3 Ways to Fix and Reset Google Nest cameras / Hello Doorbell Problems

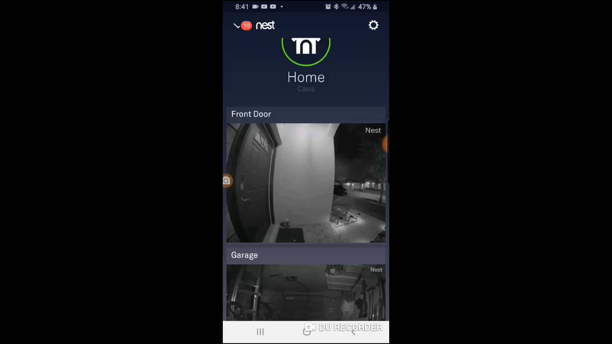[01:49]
you want to make sure your phone is connected to the same Wi-Fi connection as your Nest cameras
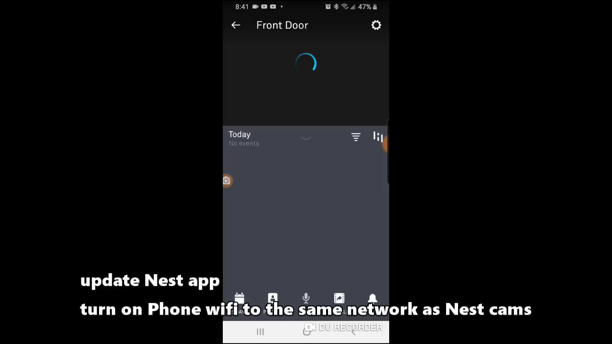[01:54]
go ahead and enter the Nest camera that's giving you issues select
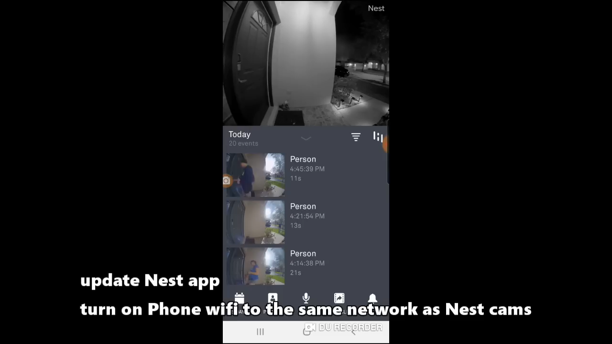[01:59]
that camera then select the gear on the upper right hand corner you can try a soft reboot